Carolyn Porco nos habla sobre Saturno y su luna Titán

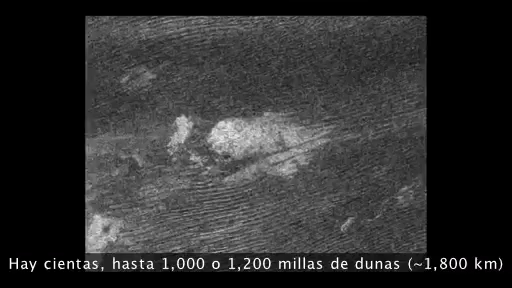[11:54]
There's hundreds, up to 1,000 to 1,200 miles of dunes. This is the Saharan Desert of Titan.